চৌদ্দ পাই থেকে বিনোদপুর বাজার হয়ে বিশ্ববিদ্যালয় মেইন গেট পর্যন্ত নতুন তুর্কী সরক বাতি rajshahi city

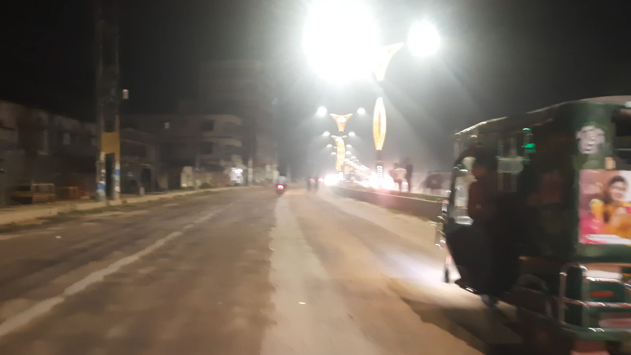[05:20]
আমরা এখন অলরেডি ভার্সিটির কাছে চলে আসছি, ভার্সিটি গেটের কাছে।
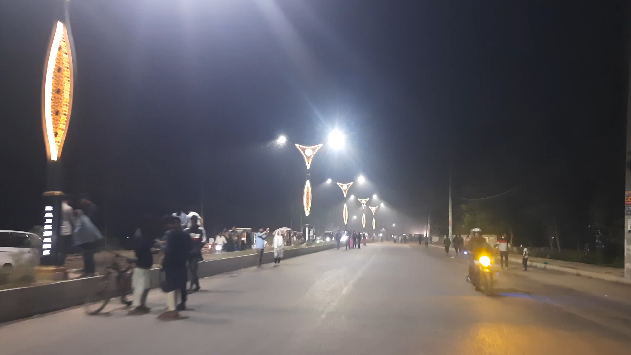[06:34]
তো এ আমাদের ভার্সিটি গেট অলরেডি চলে এসেছি,